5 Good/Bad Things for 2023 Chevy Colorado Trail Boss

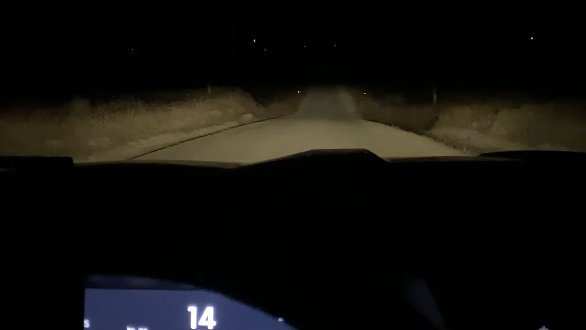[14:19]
these are my brights are on auto let's do them on
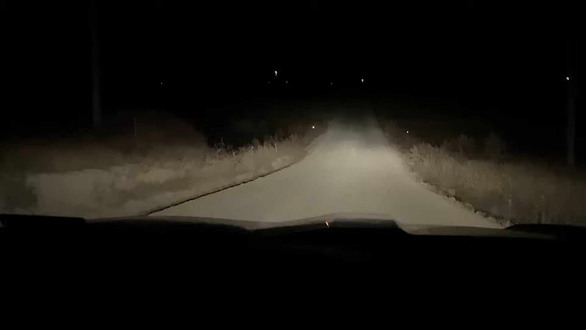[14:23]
and then we'll do them off so that we can see what that looks like this is yeah just going slowly i'm going to my hunting spot this morning just try to try the interior